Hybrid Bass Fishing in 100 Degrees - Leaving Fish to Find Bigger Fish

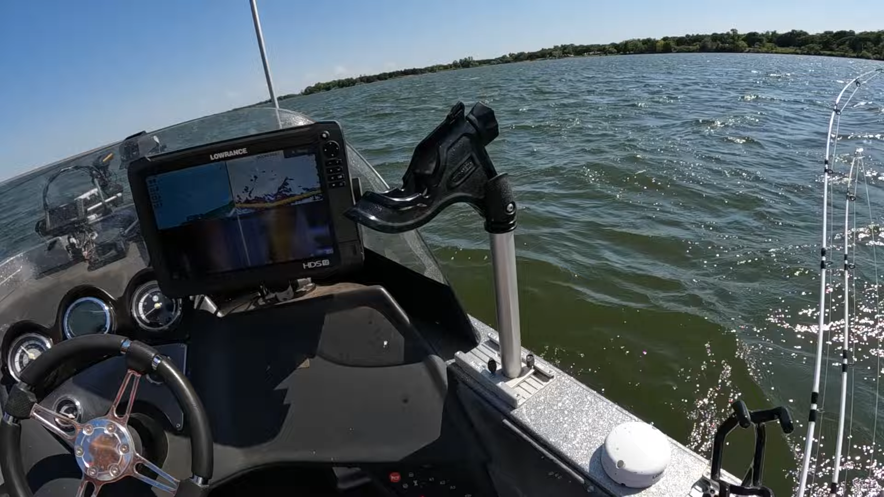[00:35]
look at those right there side scan those are really small marks sand bass stack so
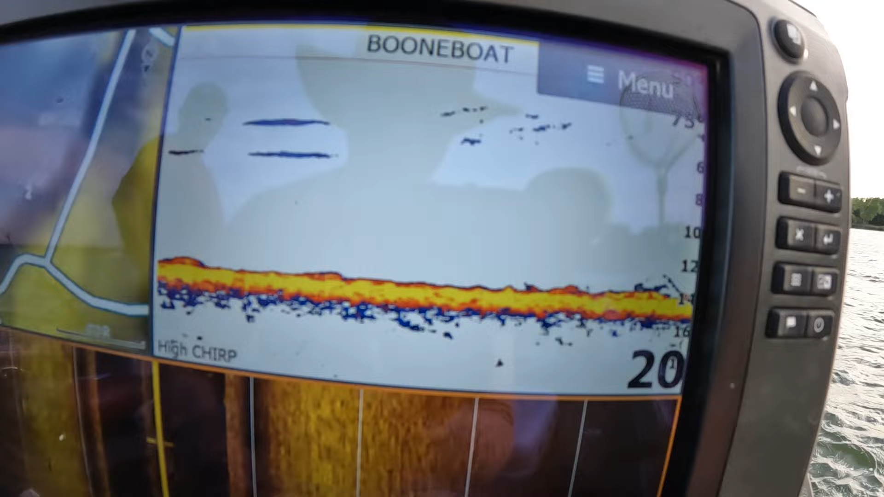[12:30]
You see there, you can hardly even see right there. I mean, those are fish. You look on side scan, not a ton, but they're there.
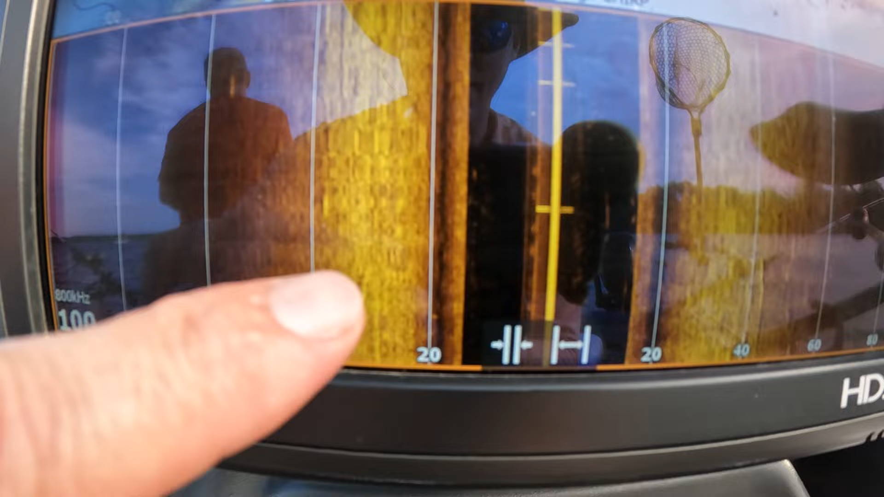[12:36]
There, there, there. They're just around the area swimming. They're just not like crazy.